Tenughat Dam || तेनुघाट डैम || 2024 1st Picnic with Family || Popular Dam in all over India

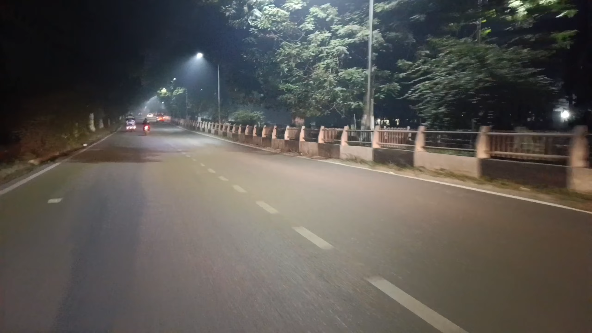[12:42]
और देखिए आप लोग जो है घर के लिए निकल भी चुके हैं, अभी रास्ता में है, ठीक है। तो इस वीडियो में बस इतना ही था। आप लोगों को कैसा लगा ये वीडियो देखकर,